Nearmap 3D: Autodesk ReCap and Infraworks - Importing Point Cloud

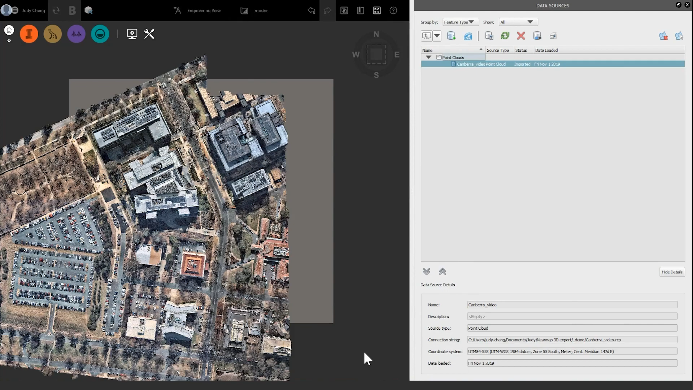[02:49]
Once the PointCloud model has loaded into the scene, you will see that there is a ground surface below it, making the model appear to be floating. This is because by default, the ground surface in Infoworks is set at about sea level, whereas our model of Canberra has an elevation of around 570 meters. To reset that, we can generate a PointCloud terrain. In the top left corner, click on the red I button and select the cube icon next to it. On the dropdown list below, click the PointCloud terrain button.
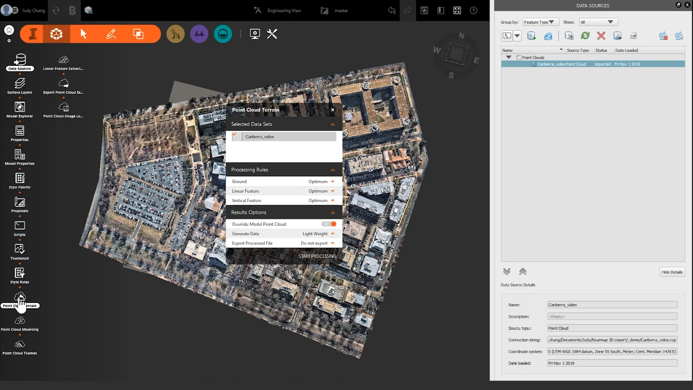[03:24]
When the dialog box opens, there are some settings which can be configured. In this example, we're going to use the defaults.
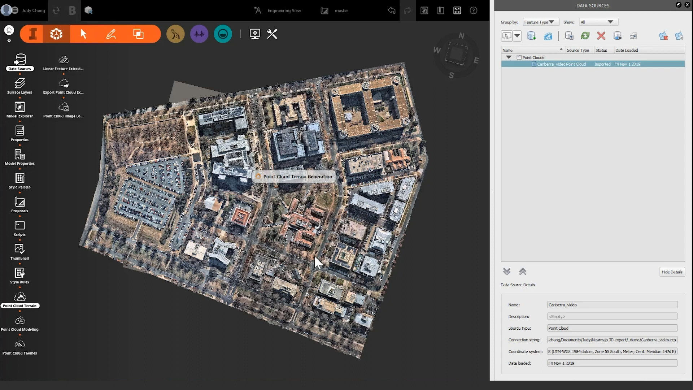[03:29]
If you now click the Surface Layers button, you can see Infoworks has created a ground surface from our PointCloud file.
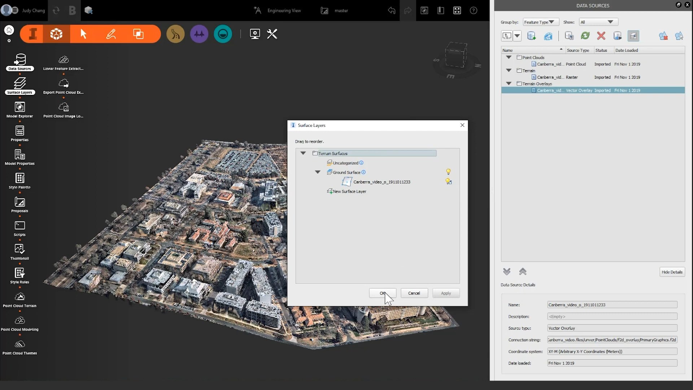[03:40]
From here, you can now begin your conceptual design.
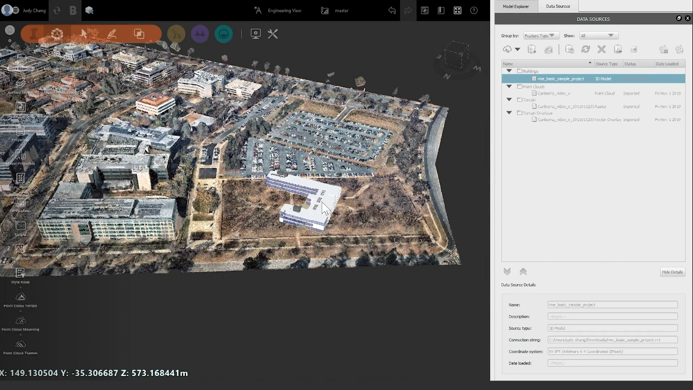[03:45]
Adding in Revit models or some of Infoworks' built-in objects, you can begin visualizing and designing with our 3D
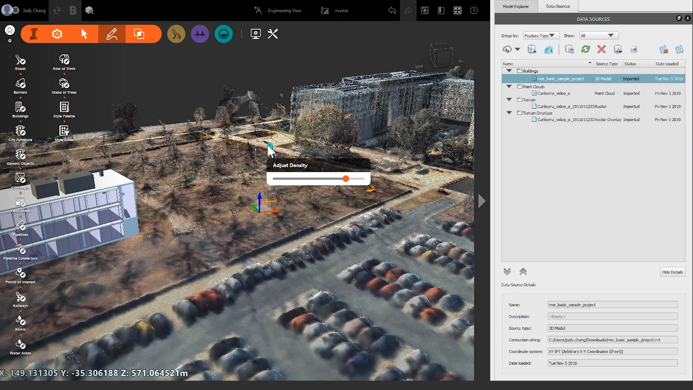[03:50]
content to give more context to how future developments may look with existing buildings and infrastructure. That's the end of this tutorial. If you have any other questions, please don't hesitate to contact us at support.netmap.com